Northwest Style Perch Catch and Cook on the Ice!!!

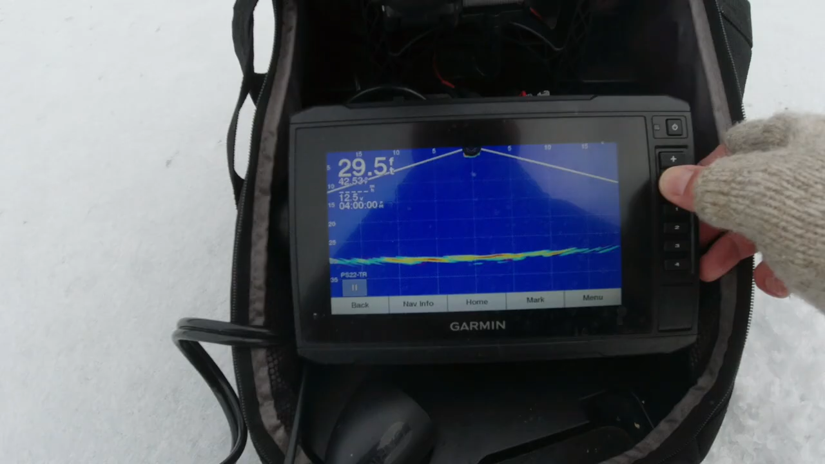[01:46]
All right, nothing. Looks pretty blank here.
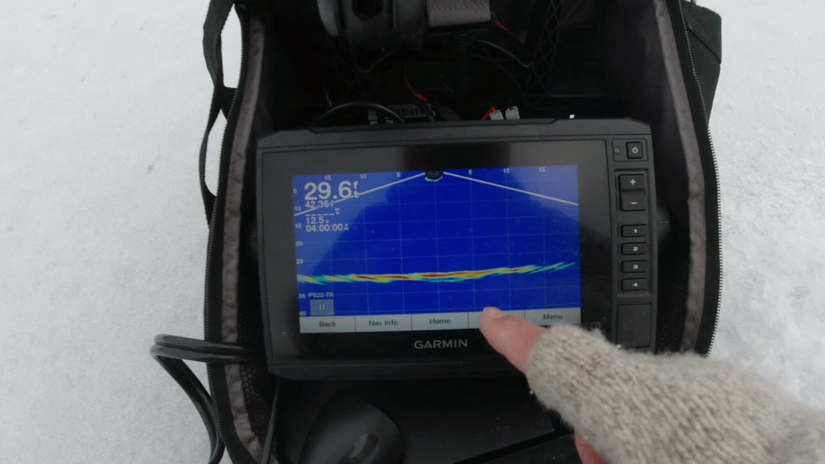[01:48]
On screen: depth 29.6 ft
So I'm gonna use the Panoptix to look around me.
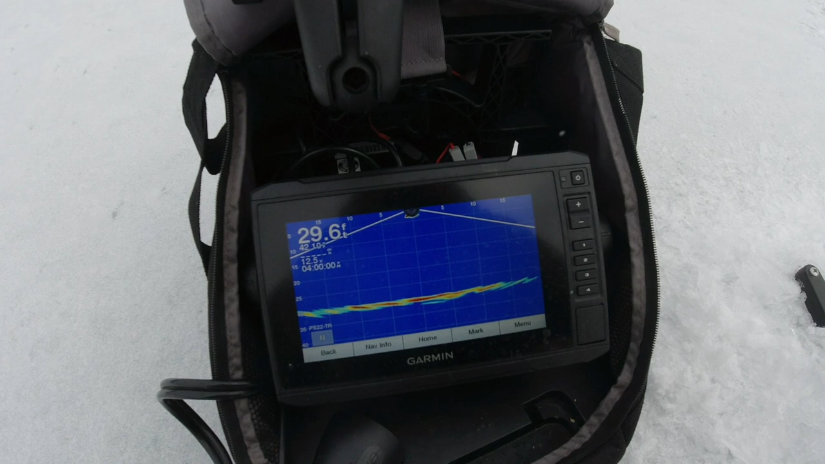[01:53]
See if I can't find a school of perch. Not seeing anything. Not seeing anything.
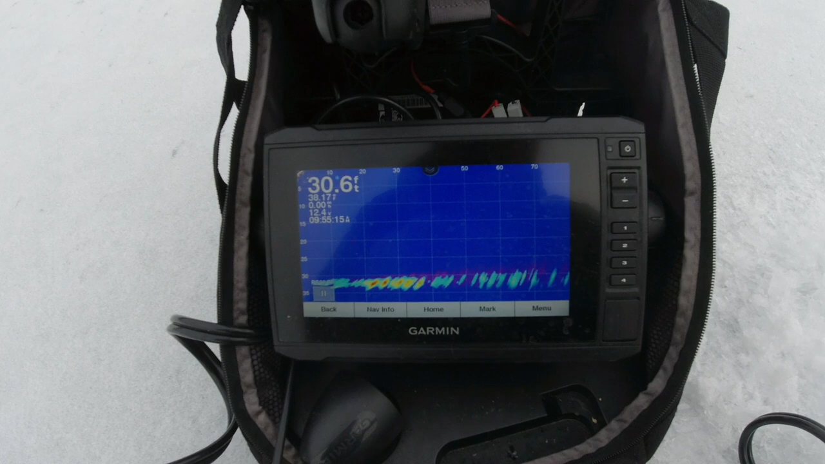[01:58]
Ooh, there's a big school. See it?
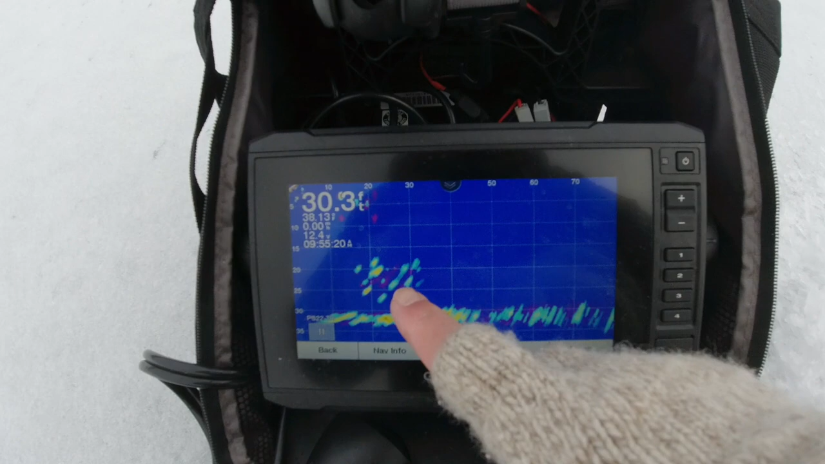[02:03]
That's what's so cool about Panoptix. So I know that 20,
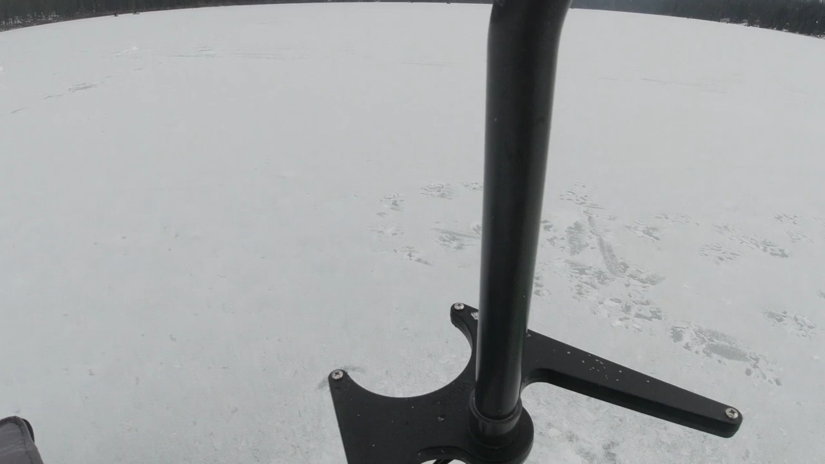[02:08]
30 feet in the direction that's pointing towards that red hut, there's a bunch of perch.
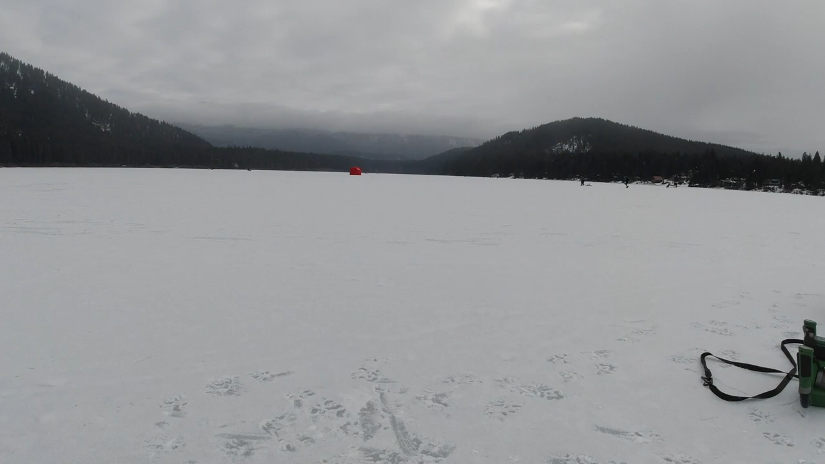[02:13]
So I'm gonna walk over there and 23 feet and punch a hole.
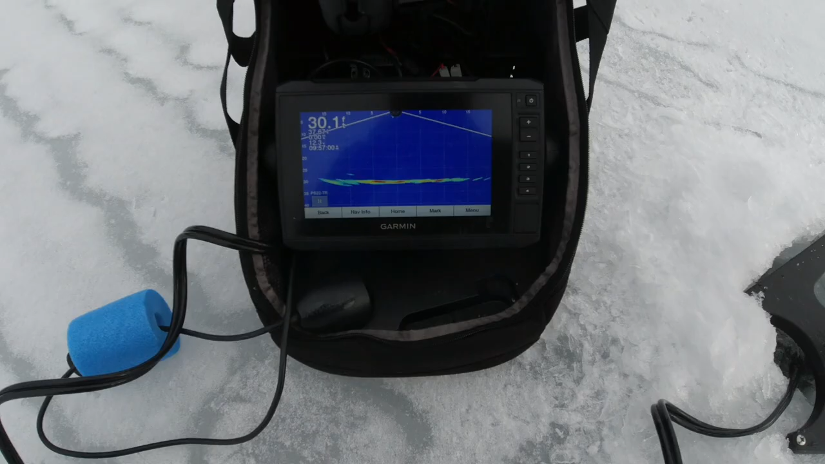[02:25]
All right, so there we go. They're just a little bit off the hole there. But I'm sure I can draw them in just fishing.
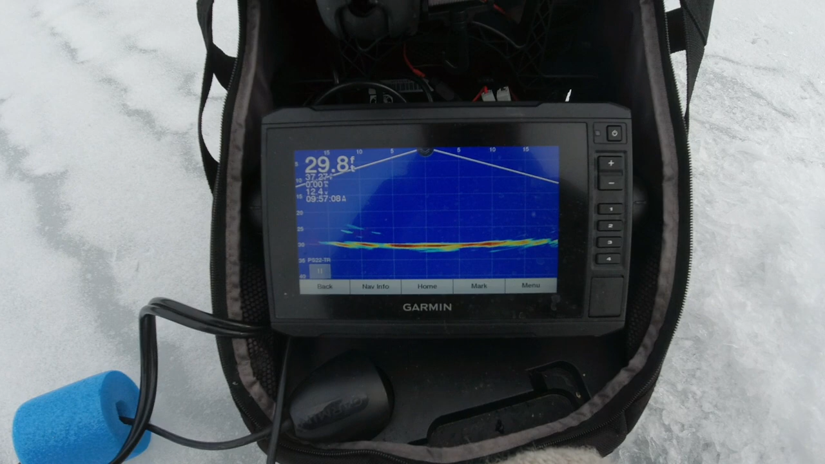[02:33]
They're about 5 feet away. So I was about 5 feet off. Or they might have moved a little bit when I drilled the hole.
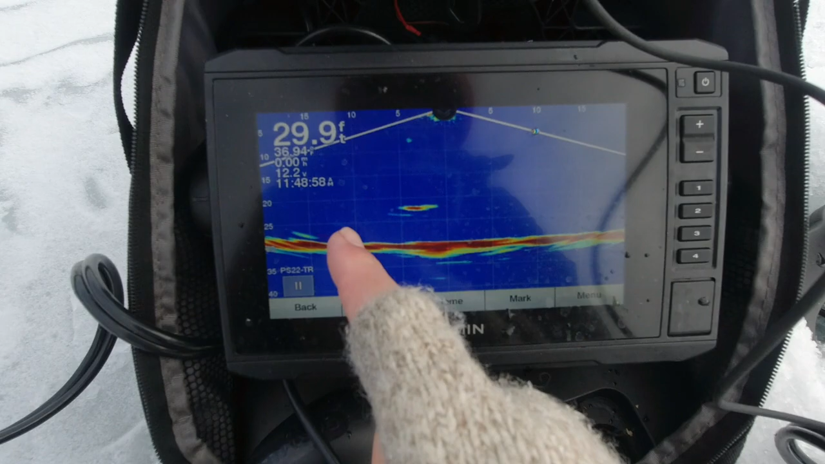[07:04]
On screen: depth 29.9 ft
You can actually see there's a little spool still right here off to this side. Moving. That's my camera there.